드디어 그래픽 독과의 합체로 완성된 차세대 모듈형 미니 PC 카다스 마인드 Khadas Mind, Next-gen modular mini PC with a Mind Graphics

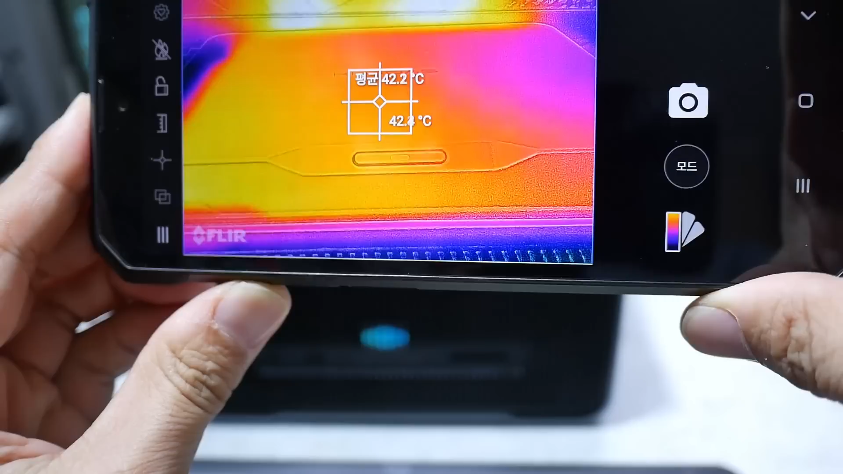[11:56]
마인드 본체 42도 정도 마인드 그래픽스 가운데 부분 이런 부분은 상당히 열이 없지만
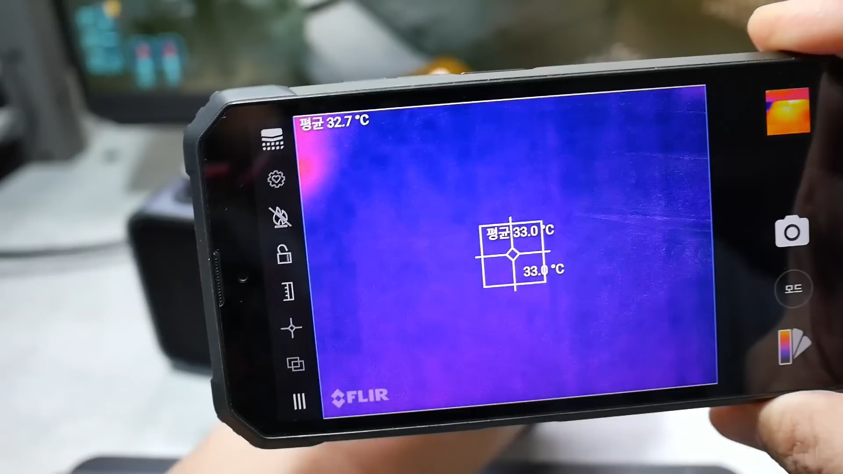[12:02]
측면이 약간 열이 발생을 하는데 그래도 40도 정도 네 40도 정도
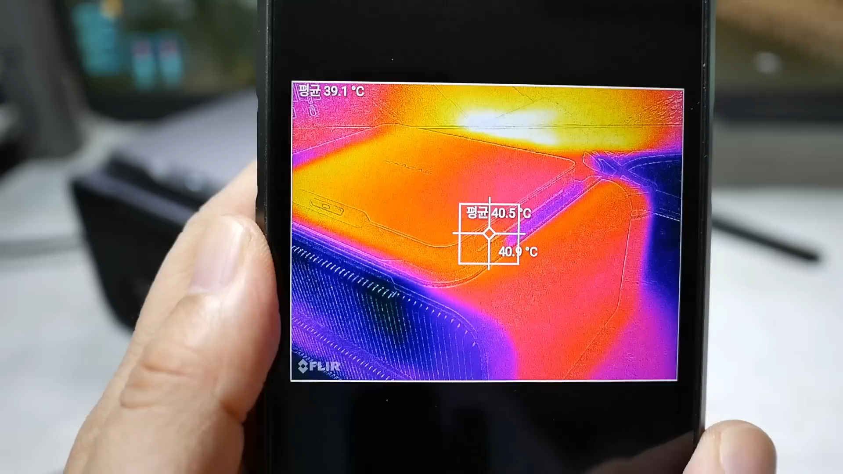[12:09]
평균적으로 40도 정도 이렇게 체크가 되고 있습니다.